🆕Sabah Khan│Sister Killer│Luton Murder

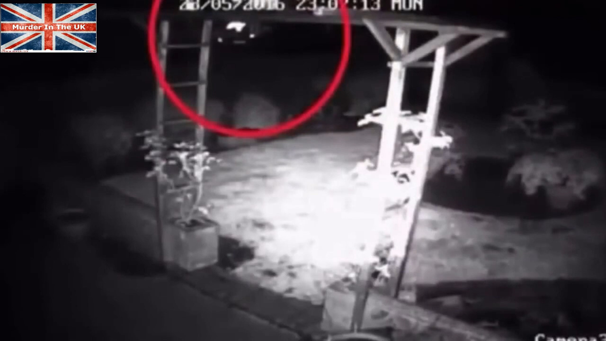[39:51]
The whole lights stay on for 45 seconds but then they go out for eight minutes. over the next eight minutes, Sabah Khan stabbed her sister multiple times and the level of hatred and ferocity behind it is really exhibited in where she stabbed her.